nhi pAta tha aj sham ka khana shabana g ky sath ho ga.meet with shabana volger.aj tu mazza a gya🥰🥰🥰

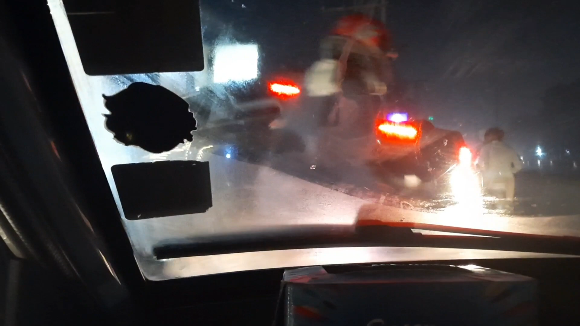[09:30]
अभी हम उनके जो गेस्ट हाउस है उसके बाहर ही हमने गाड़ी पार्क की हुई है,
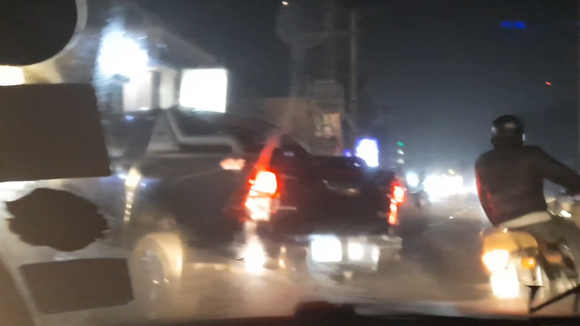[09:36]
तो आगे जो है लाइट का थोड़ा इशू है, क्योंकि गाड़ी में भी थोड़ी लाइट कम थी, वो आपको कम नज़र आ रहा होगा, तो उसके लिए सॉरी।